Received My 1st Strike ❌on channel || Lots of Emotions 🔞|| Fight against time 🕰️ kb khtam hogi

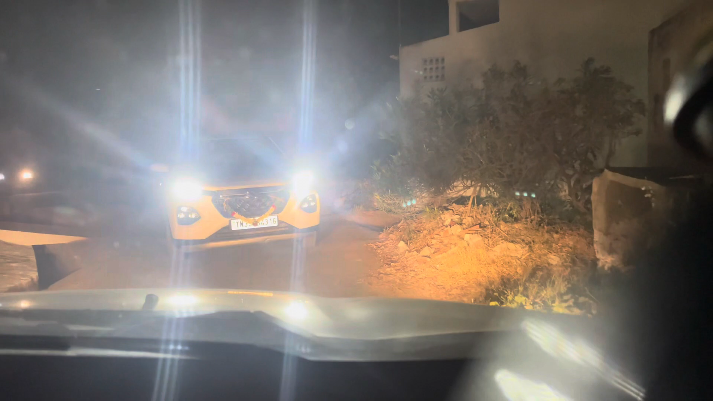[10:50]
ना रिवर्स ले रहा है ना कुछ कर रहा है, बीच में उड़ा दी गाड़ी अलग।